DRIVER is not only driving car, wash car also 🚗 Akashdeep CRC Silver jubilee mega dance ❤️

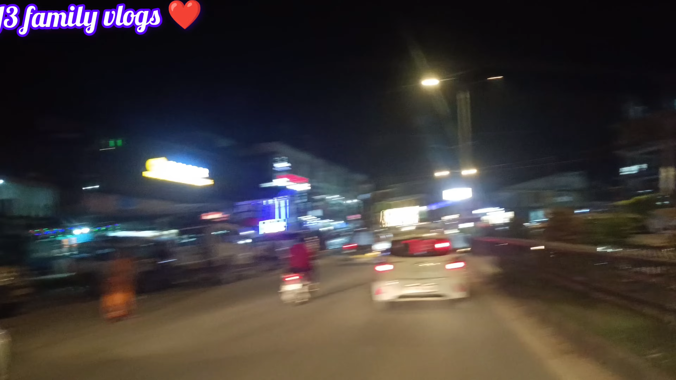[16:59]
ये देखिए ये आकाशदीप एरिया में पहुंच गया है ईटानगर का आकाशदीप एरिया। ये देखो बहुत ही ट्रैफिक जाम हो रहा है आज।